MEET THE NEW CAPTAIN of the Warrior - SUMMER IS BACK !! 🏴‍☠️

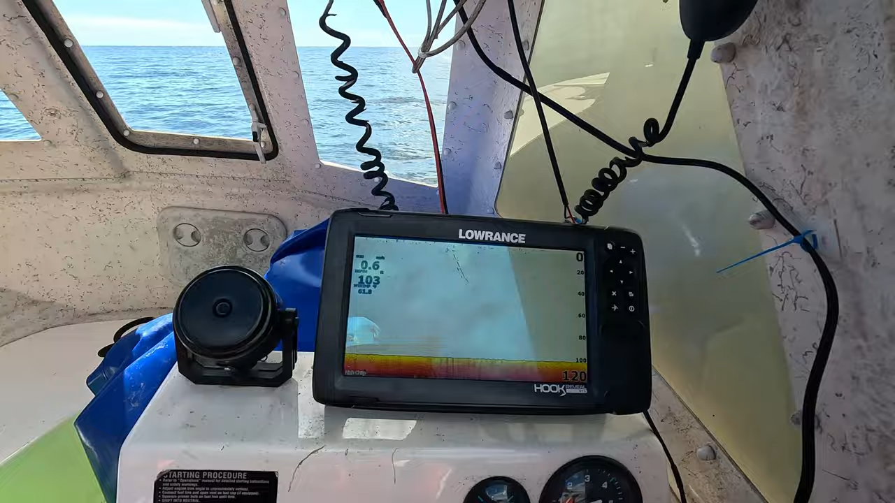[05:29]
feet at the moment so this is what they tell me if you can see mackled lighthouse and